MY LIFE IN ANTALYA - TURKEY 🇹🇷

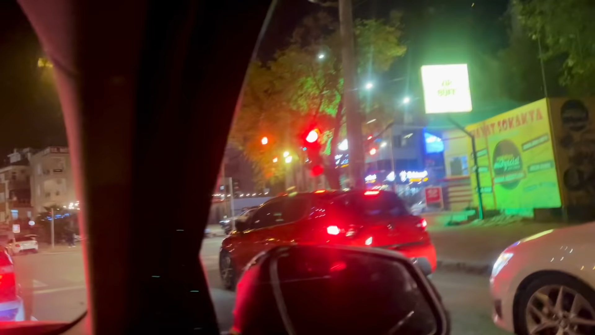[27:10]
Ye right mein Kultur Street hai, piche Agdenis University hai hamare. Aur left mud ke Yashil Yurt hai jidhar mera ghar tha.
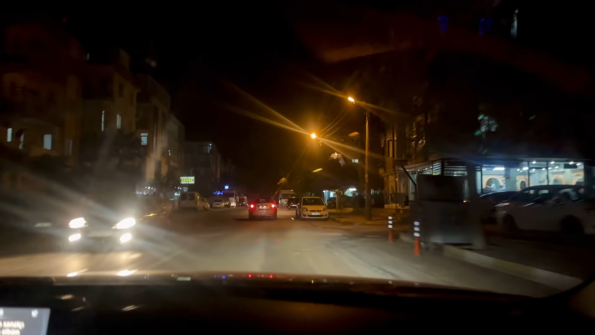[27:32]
There will be A101 and there was a gym here as well. यहाँ पे ग्रोसरी स्टोर होता है A101 एक बीम होता है बीम थोड़ा सस्ता होता है पीछे रह गया A101 ये दोनों से ही सामान लेता था मैं
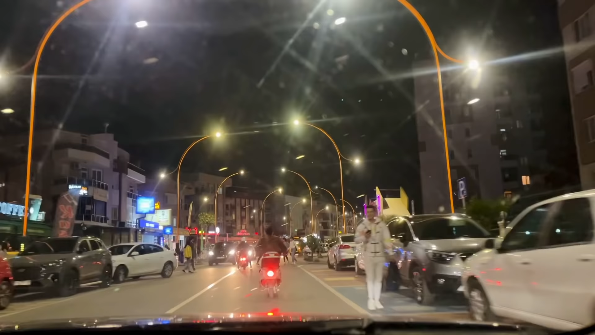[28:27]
I think they had Osman coffee here. Yeah, it's still there.